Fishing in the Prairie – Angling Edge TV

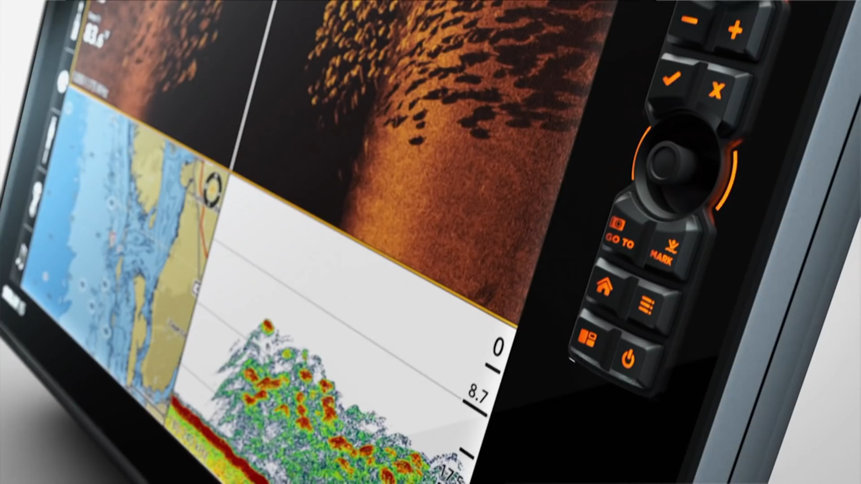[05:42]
the solex series with our most powerful innovations from mega imaging plus to crosstouch to auto chart live